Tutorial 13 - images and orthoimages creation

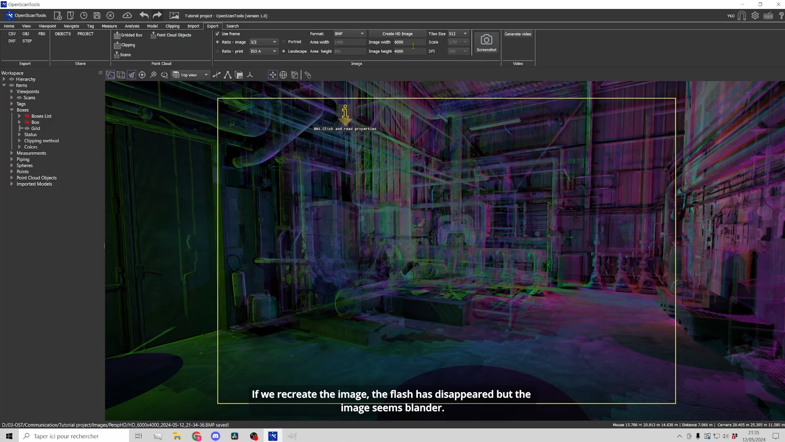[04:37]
If we recreate the image, the flash has disappeared but the image seems blunder.
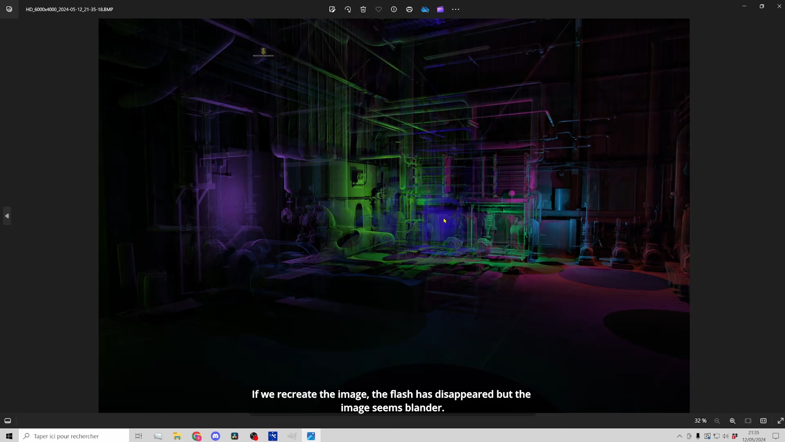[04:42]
Personally I keep the contrast enhancement but I play with the following two parameters,
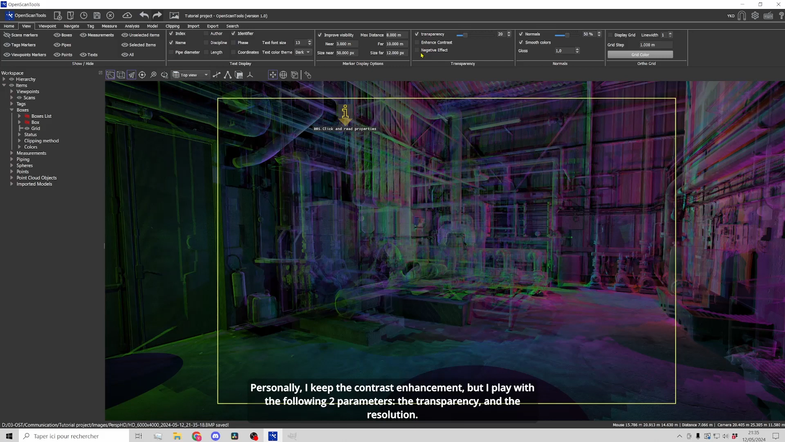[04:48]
the transparency and the resolution.
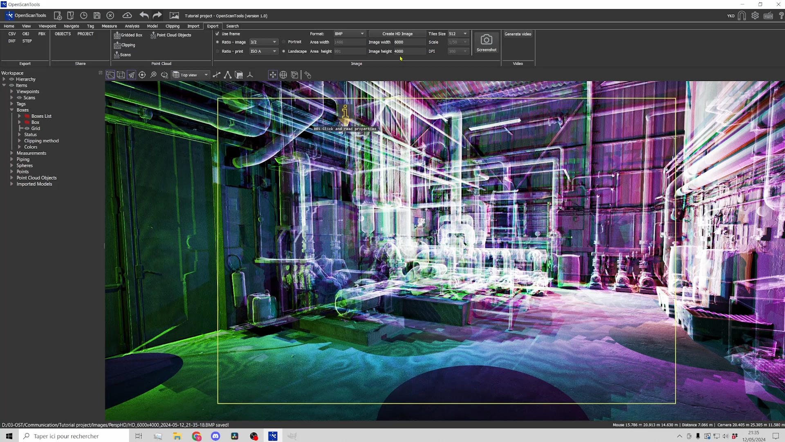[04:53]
Let's set a resolution of 10,000 pixels horizontally and create the image.